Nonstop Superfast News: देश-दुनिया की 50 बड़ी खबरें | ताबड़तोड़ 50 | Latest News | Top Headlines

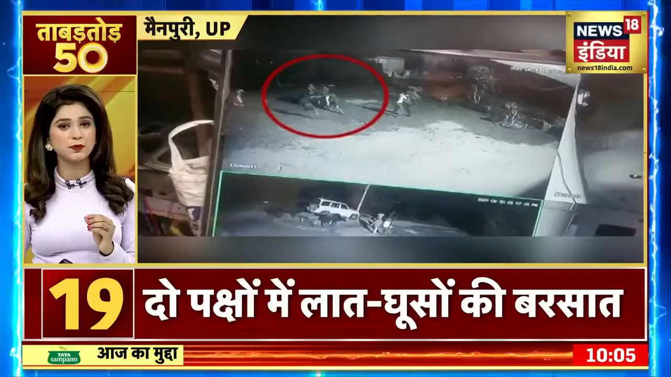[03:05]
यूपे के मैनपूरी में दो पक्षो में जमकर चली लाटियां और लात गूसों की बरसात हुई मारपीट का वीडियो वाइरल पुलिस एजी टीवी की मरत से घटना की जुआज कर रही है